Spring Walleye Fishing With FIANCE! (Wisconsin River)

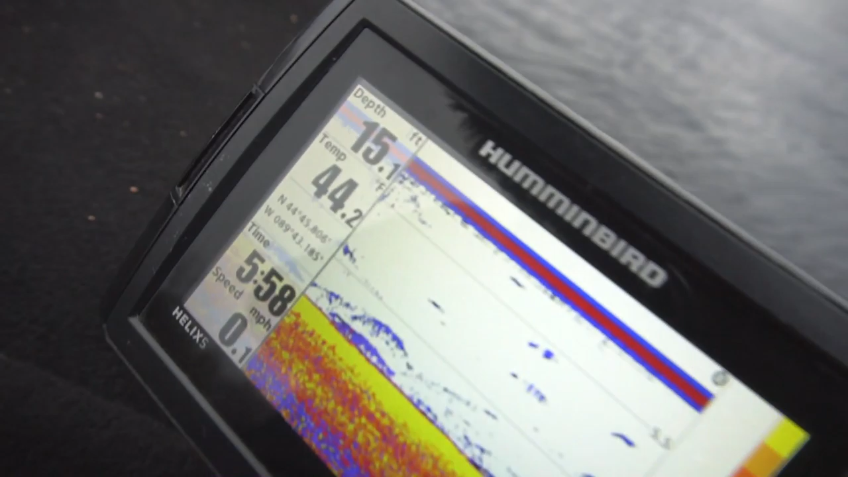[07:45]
On screen: depth 15.1 ft, speed 0.1 mph
You can see 15 feet of water. 44 water temp.
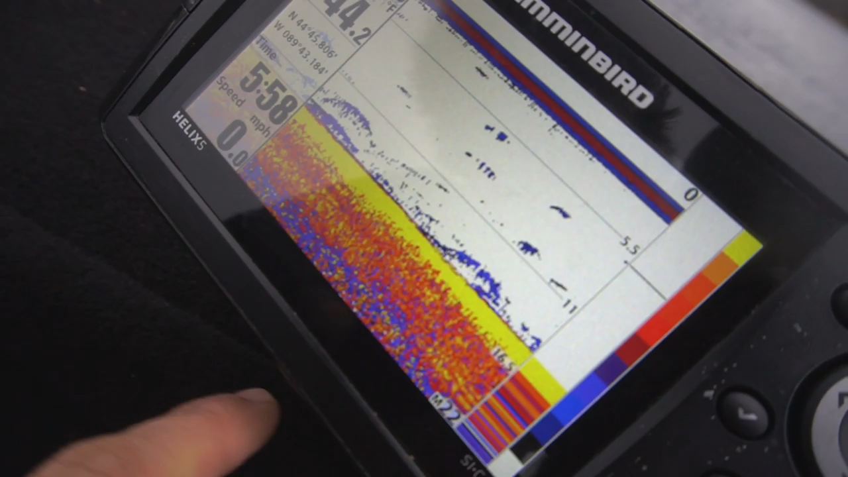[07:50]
On screen: speed 0.0 mph
Look at all of the freaking fish down there. Tons and tons of walleyes down there.
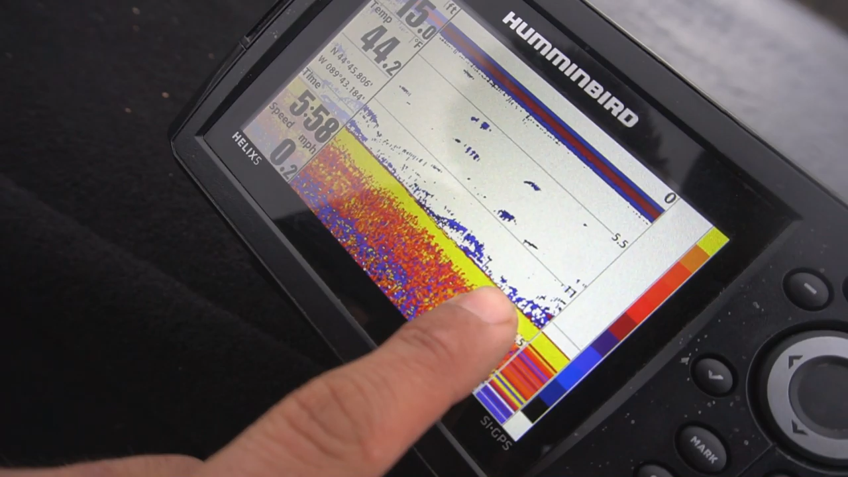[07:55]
On screen: speed 0.2 mph
Except for none of them are biting. Unless we leave it right down on the bottom. Right, Caitlin?